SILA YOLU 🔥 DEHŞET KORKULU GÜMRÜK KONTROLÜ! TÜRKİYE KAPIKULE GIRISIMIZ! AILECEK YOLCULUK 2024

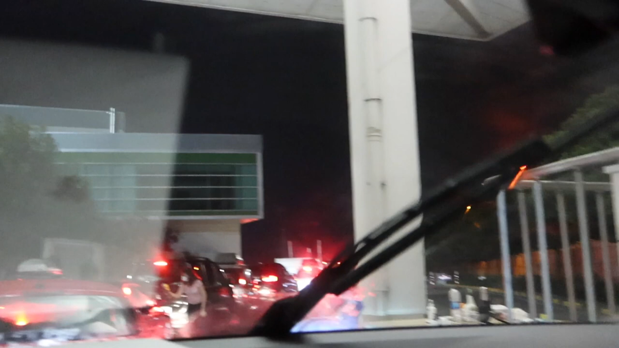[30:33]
Şurada bir arkadaş da video mu çekiyor, ne yapıyor? Aa, ateş ölçüyor. Vay be Türkiye.